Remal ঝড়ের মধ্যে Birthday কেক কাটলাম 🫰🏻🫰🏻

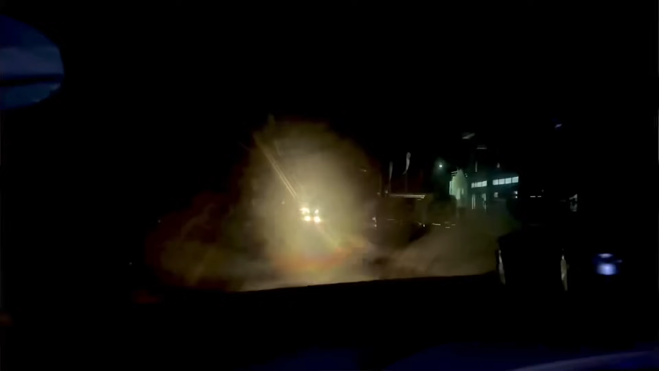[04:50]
ফাইনালি আমরা হাই রোডে পৌঁছেছি, মানে একটা থ্রিলিং ব্যাপার, কি যে ভয় লাগছিল, এটা বন্ধ,